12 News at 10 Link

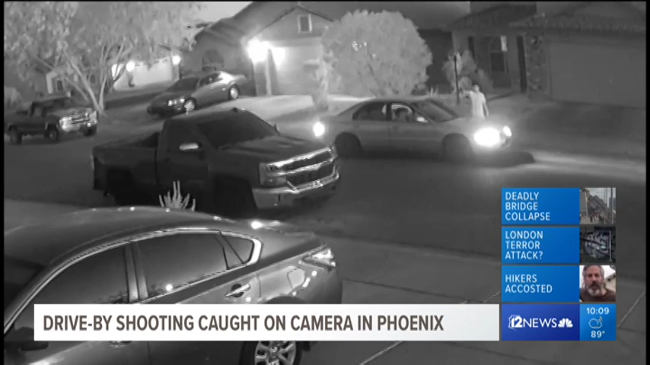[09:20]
Thankfully, no one was hurt. If you recognize these guys, you're asked to call Silent Witness at 480-WITNESS. There's a $1,000 reward for any information that leads to an arrest. New at 10, a former Mesa City Councilman caught on camera accosting hikers who he says are trespassing on his property.